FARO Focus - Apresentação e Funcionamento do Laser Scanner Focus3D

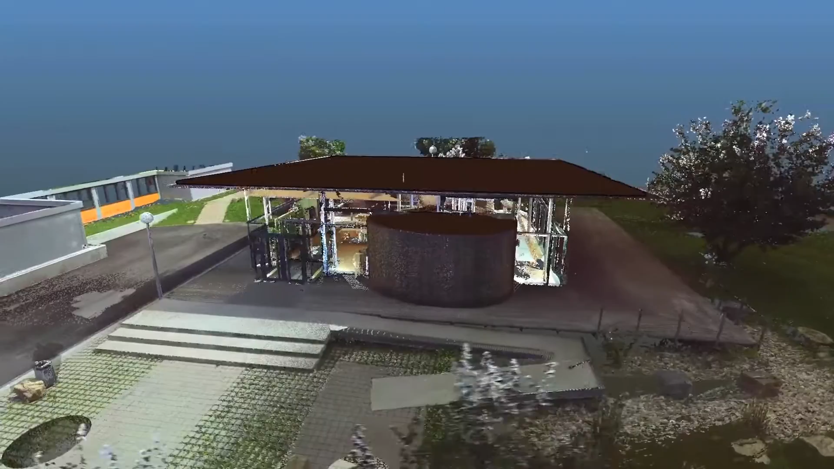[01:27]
The scan data is saved on the internal SD card, making it very user-friendly to transfer the data to a computer.
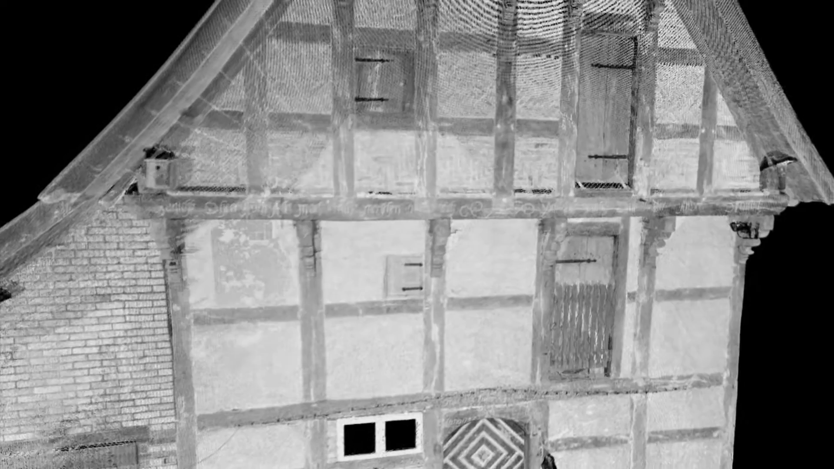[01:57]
For this, laser scanning is the perfect tool.
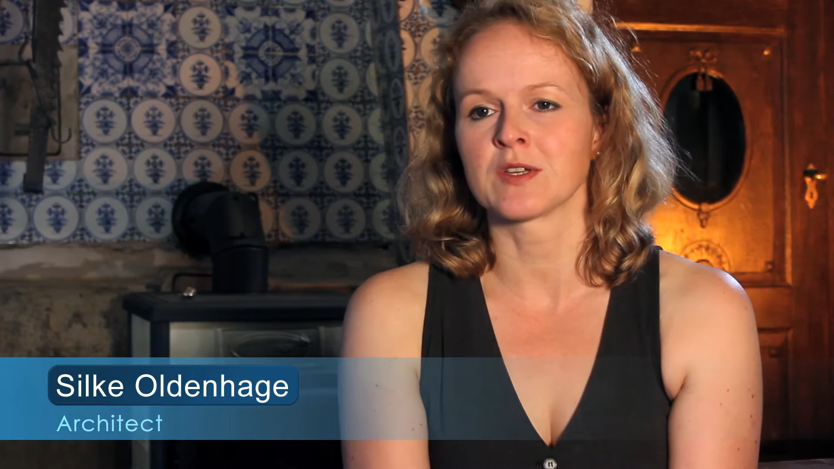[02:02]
Data acquisition by means of 3D laser scanning is
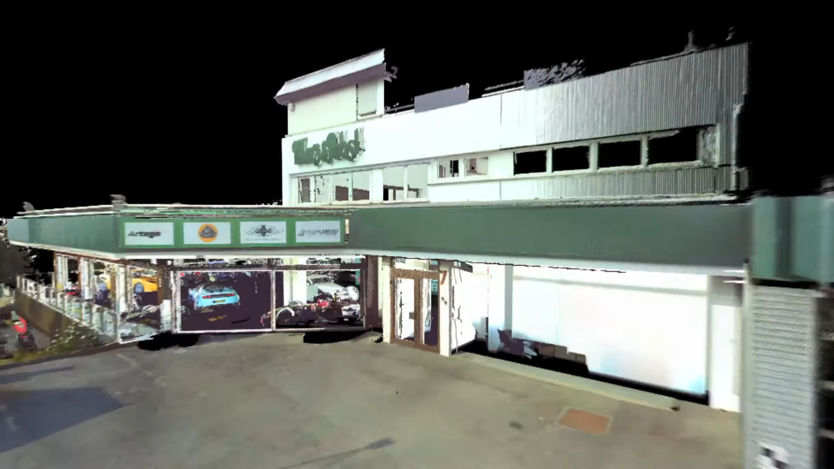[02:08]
faster and more reliable than conventional documentation methods.
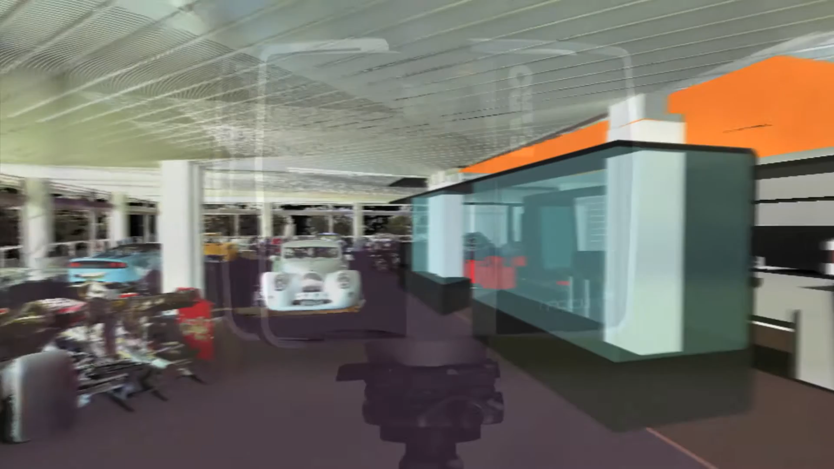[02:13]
Whether for three-dimensional building documentation,
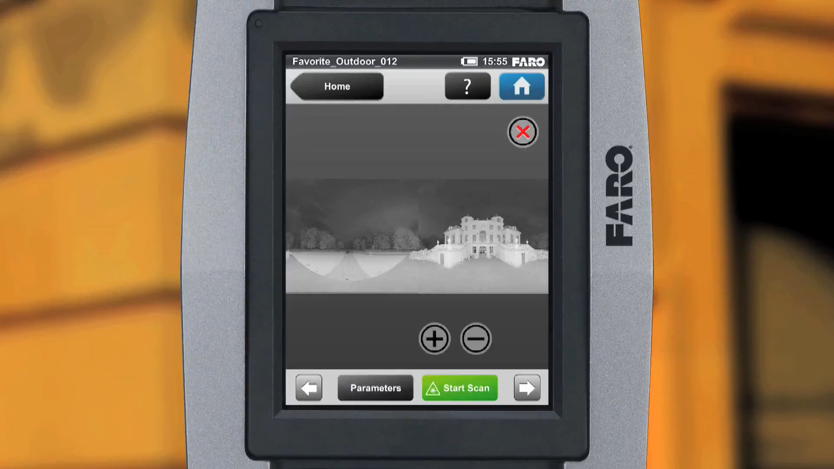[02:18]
monument preservation or forensic crime scene documentation, thanks to its simple operation and compact design,